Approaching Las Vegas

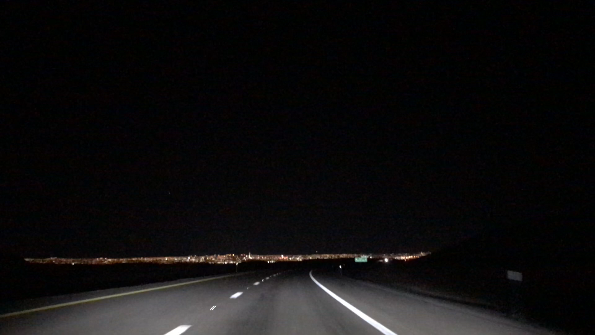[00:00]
Kitang kita ko na Ang gambling city of the world Las Vegas